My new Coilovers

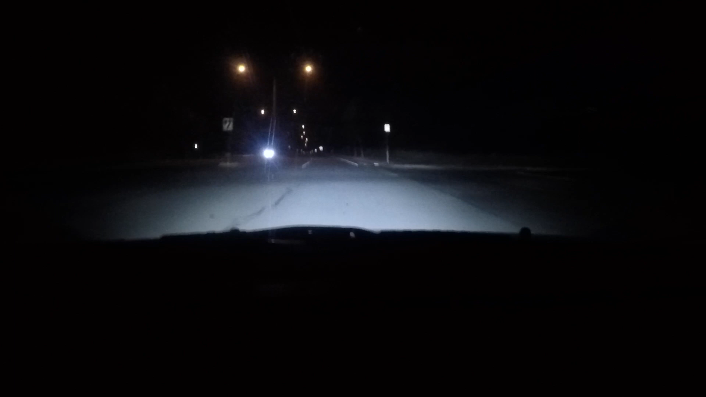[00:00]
look at these roads it just look so
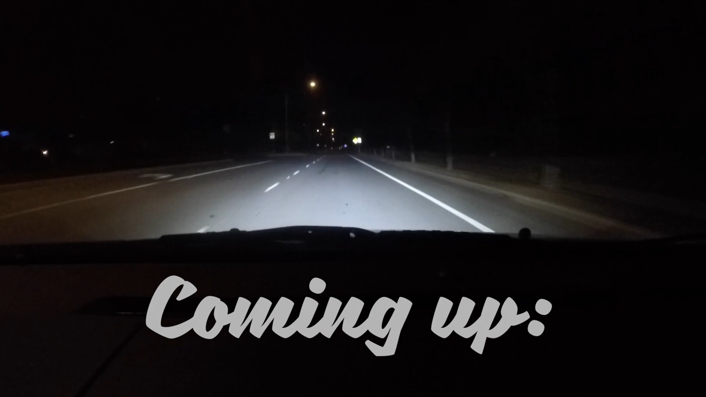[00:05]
good and lit up it feels great in the car right now it's honestly never felt so nice or looked so nice i'm loving it all
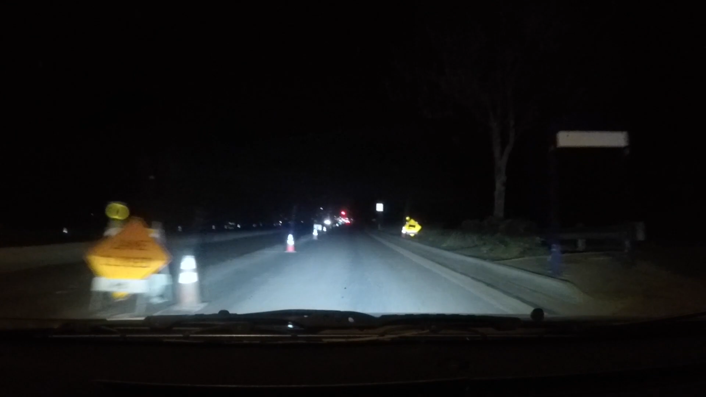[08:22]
coilovers but dumping off of that dip that i just went over right now and it feeling as good as it did honestly i think people are spoiled damn look at the low beams looking gnarly right now i think people are so crazy spoiled in their expectations and these feel dope these are i think they're like 500 coil overs and that trips me out because most people should not be spending tons of money on their suspension unless they're doing some sort of track events
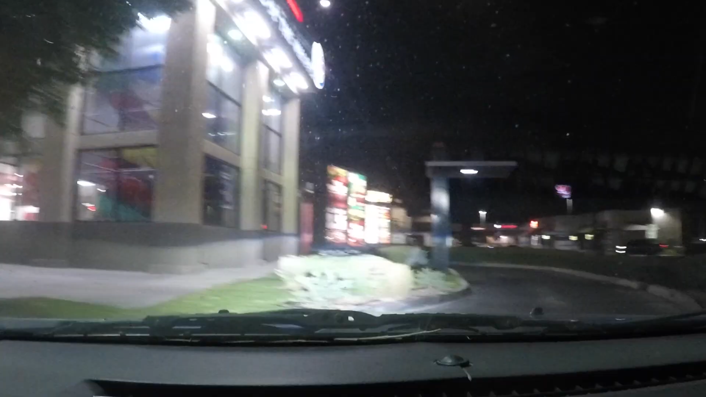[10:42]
resume after i get some chicken nuggets thank you much have a good night
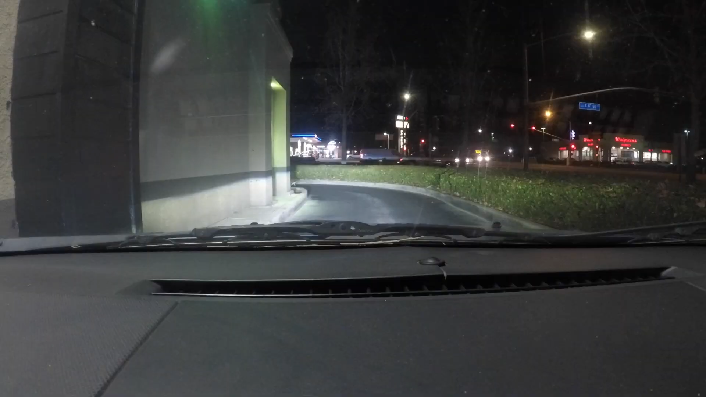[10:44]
look at them cut off lines though bro so back to what i was saying these feel really good ooh that was the first time i just checked myself i was like wait a second i don't want to i don't want to curb the the burger king drive-through curbs with the new counter grams from koenig yikes kind of forgot myself for a minute it's been nice